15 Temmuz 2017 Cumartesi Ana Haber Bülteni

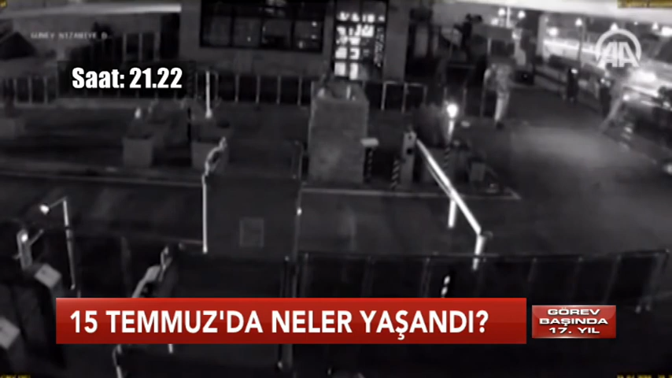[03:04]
İlk olarak Genelkurmay Karargahı basıldı. Özel Kuvvetler Komutanlığında görevli darbeci askerler karargaha tam teçhizatlı ve silahlı olarak girdi.
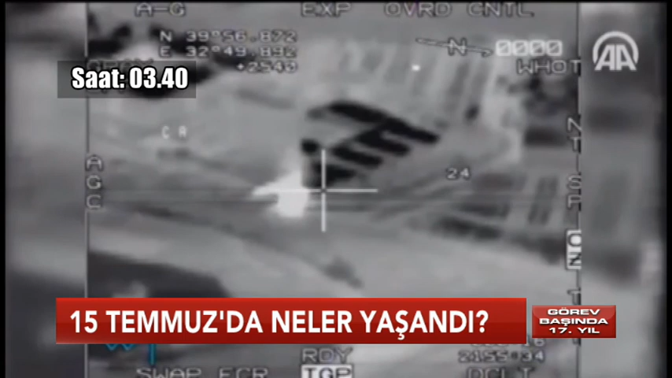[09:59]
Ankara Emniyet Müdürlüğü savaş uçağı ve helikopterler tarafından vuruldu. Dizamiye bir atış okudu. Dizamiye get.